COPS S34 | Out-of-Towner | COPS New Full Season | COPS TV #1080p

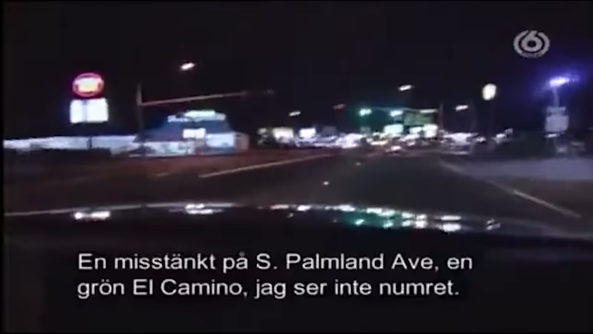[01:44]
Got one taking off southbound on the avenue.
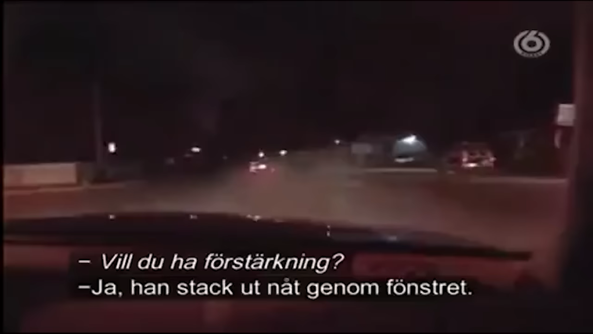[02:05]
Yeah, go ahead and call. He's just stuck something out the window. I don't know what it was.
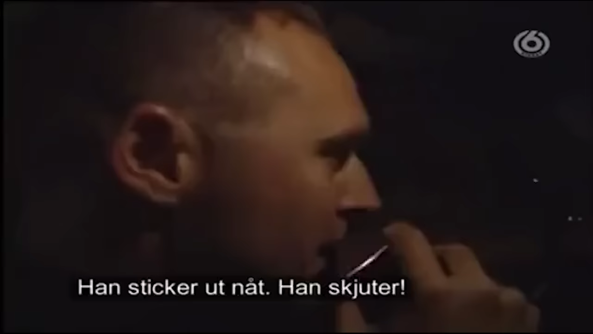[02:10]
He's sticking something out. Oh, shots fired, shots fired. Shots fired, shots fired. Location. He's still passing 104.
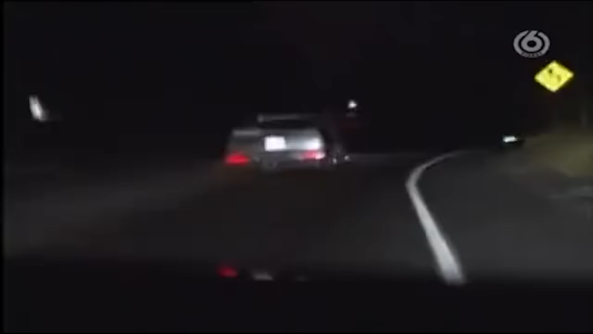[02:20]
Shots fired from the vehicle northbound. See you passing 104, 257. We had several shots fired. 370 again. Coming up on 96. We're going to see. Continue on Yakima, RC Street near Park. Northbound 96 with C.
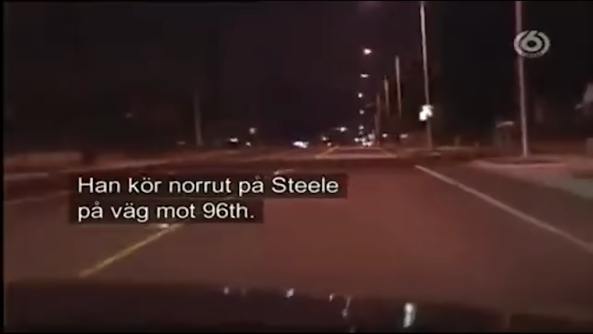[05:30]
Steel coming up to 96. Yeah, just behind Canine 14. Should be, call it, please?
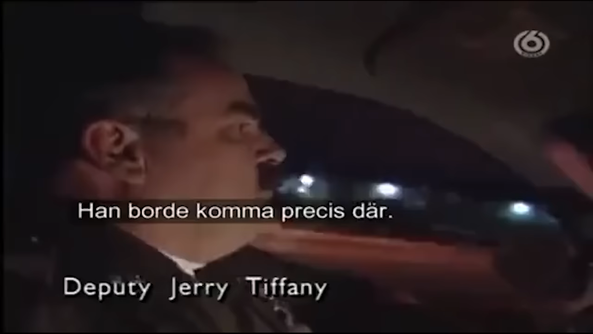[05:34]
Should be coming right there. There he goes. He's just turned.
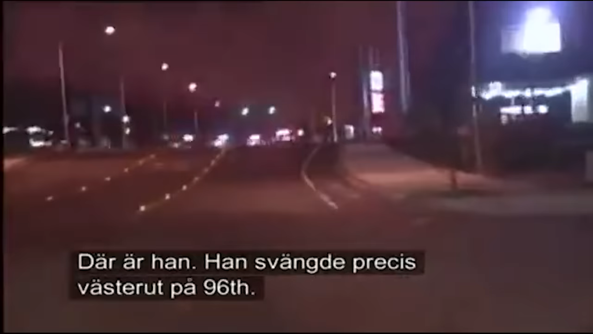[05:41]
He's westbound on 96 now. He's on his axle.
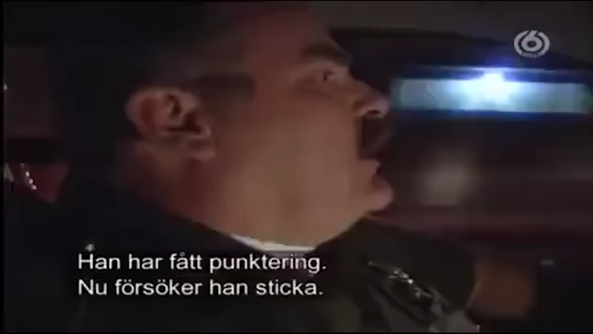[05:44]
He's lost some tires. Looks like he's going to run. Here he goes. He made it out by the trailer course, 305. Yeah, we're coming up to North Moon Village South. He's got a door open westbound.
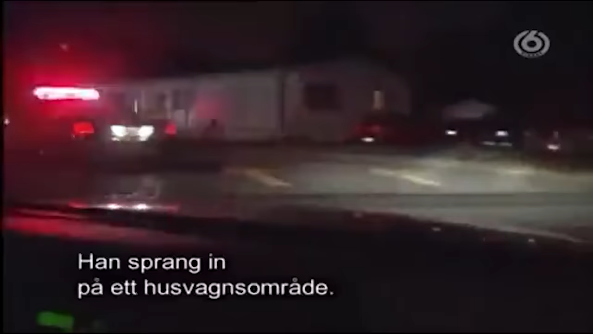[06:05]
Yeah, into the trailer court. We're going through a trailer park. Don't here. Don't have to advance into the dead 07.
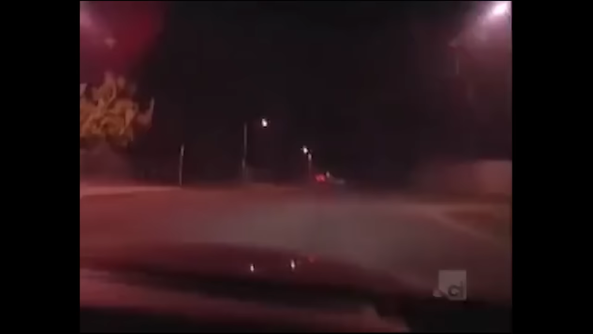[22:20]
Eastbound 52nd. Back northbound I. Northbound I, eastbound 52nd. Crossing 51st.
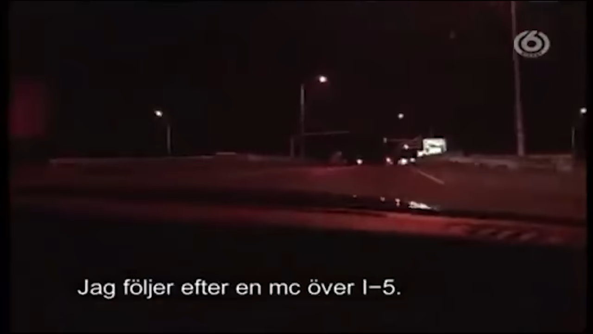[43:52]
In pursuit, crossing over I-5, Murray Road, 323. So now we're going to be getting on southbound I-5. Oh-ho. The reason for the pursuit is he fled from 405 earlier, but he never had a chance to catch up to him. I'm going about 100 now. He's pulling away from me pretty easy, passing the Madigan exit.
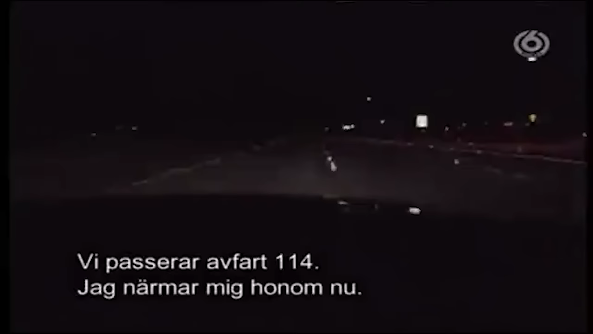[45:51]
Passing exit 114. I'm getting closer to him now. Passing exit 114, 328. He's turning on his blinker. Looks like he's going to pull over. Possibly going to pull over, 329.